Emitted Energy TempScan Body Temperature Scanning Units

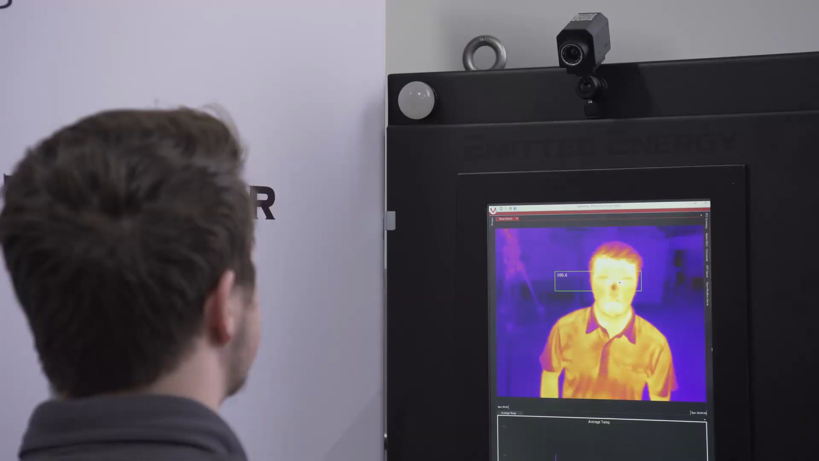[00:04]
The Emitted Energy Enlightened Temp Scan is here to help.
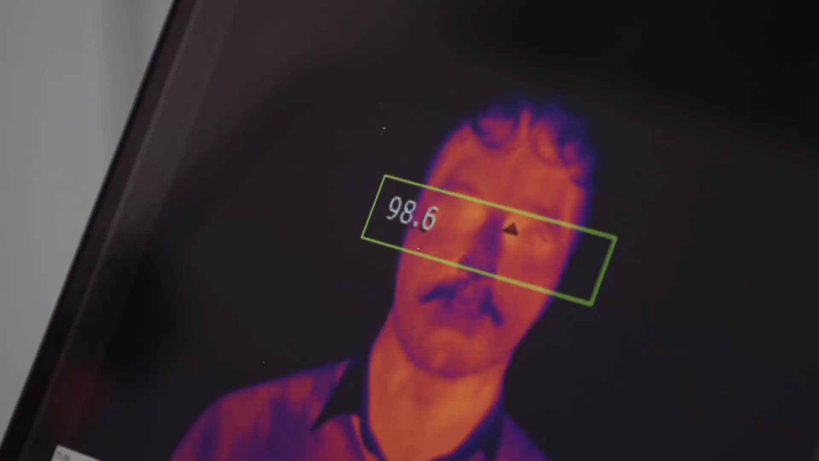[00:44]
This unit does not test for COVID-19, but for a fever, which is a strong indicator of a wide array of viral infections.
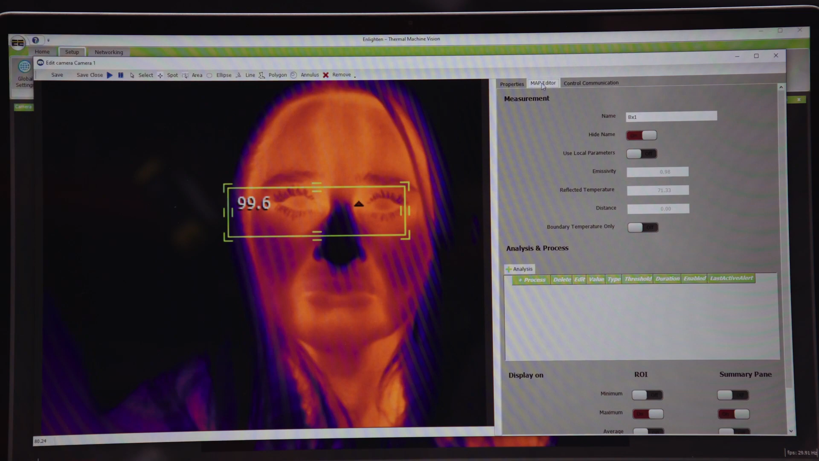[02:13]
We measure 30 individuals at our facility with each package to establish that camera's specific temperature average. If the temperature threshold is met, an audible alarm can be heard alerting the subject that they are above the threshold.
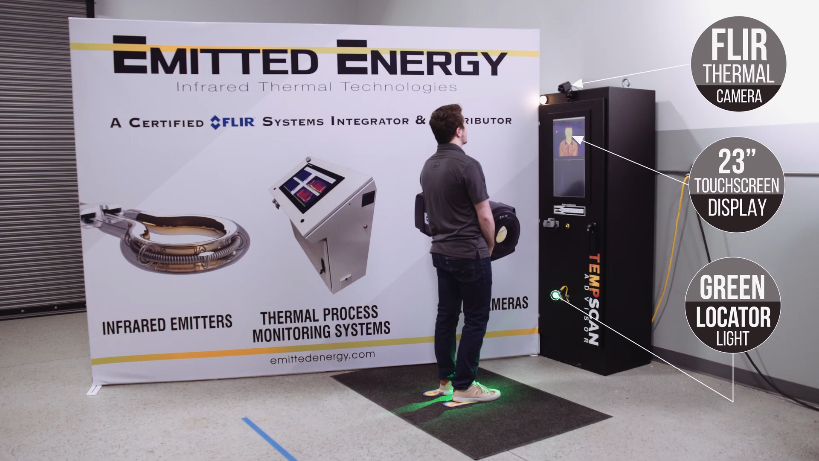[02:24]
The advisor shines a light on the floor, suggesting where the subject should stand.
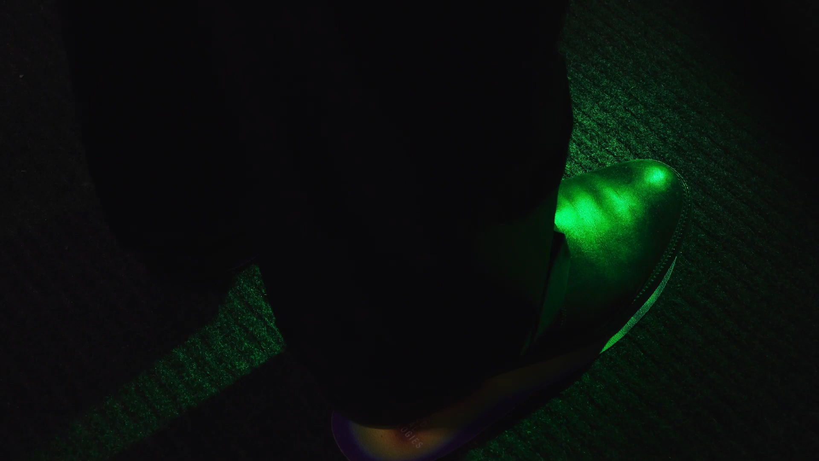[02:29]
Once the subject is positioned, the advisor will flash a yellow light three times before displaying a green or red light.
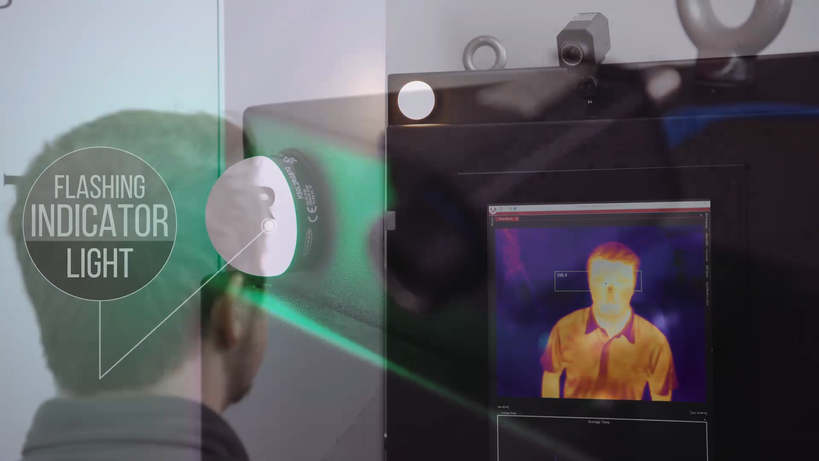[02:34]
Green indicates the subject is within the correct temperature range.
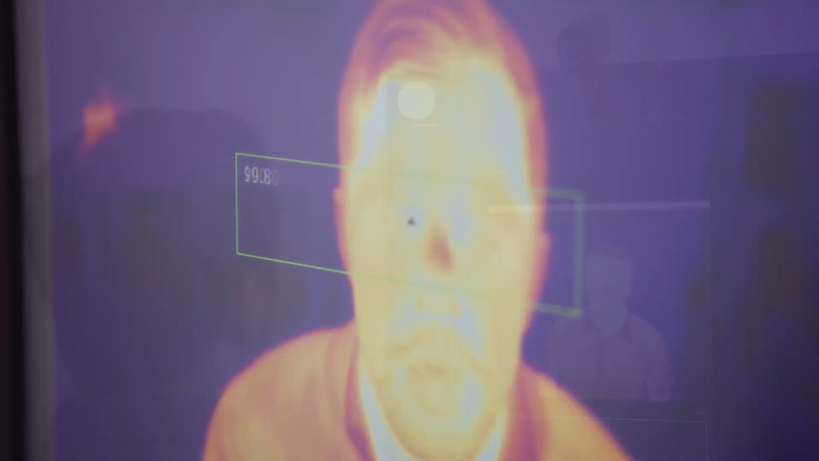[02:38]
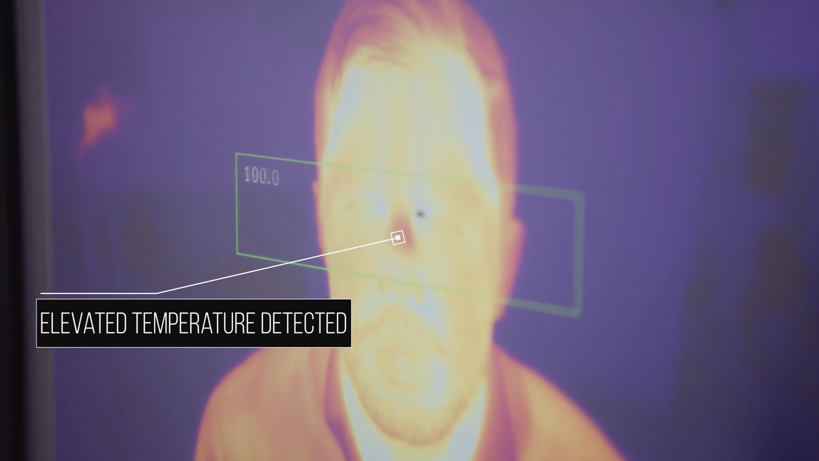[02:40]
If the subject has an elevated temperature, the advisor will give them a red light for additional screening.